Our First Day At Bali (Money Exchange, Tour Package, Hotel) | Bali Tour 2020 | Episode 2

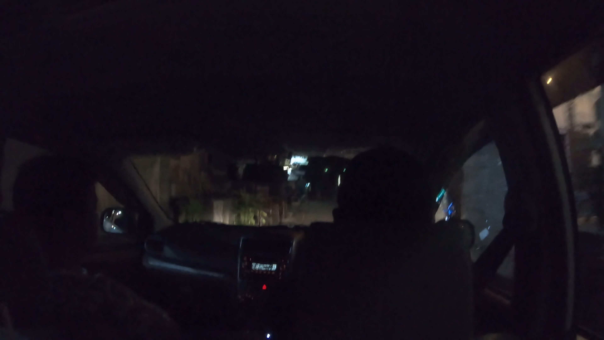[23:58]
আমাদের গাড়ি চলে আসছে, আমরা এখন গাড়িতে করে কুটা বিচের দিকে যাচ্ছি, দেখি তারপর কুটা বিচে যে কী করবো আপডেট দিচ্ছি।